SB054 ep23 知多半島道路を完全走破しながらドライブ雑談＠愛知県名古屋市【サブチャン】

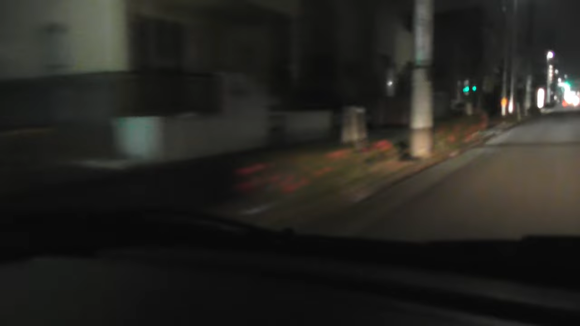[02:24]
こんな感じで市バスのねバス停もありますけど、結構停留場のあのランアウトランオフエリアもないんで、
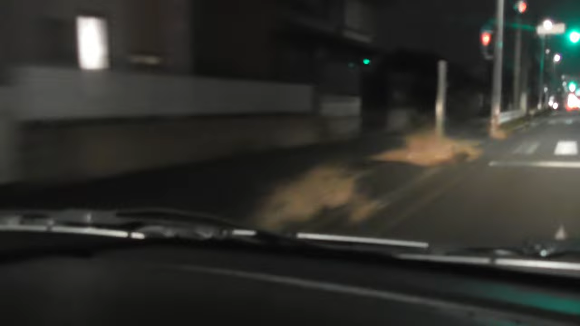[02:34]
逆に言うと夜はすんなり来ますからね。1号線で行くよりも
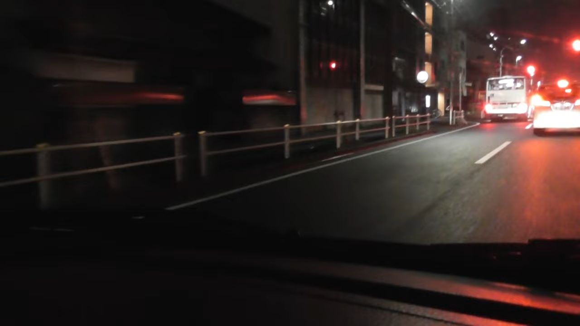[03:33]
実はここ右折レーンがないんですよ。だからね、すごくそこは駆け引きです。ここは2台の右折はいねえと踏んでこっちに行こう。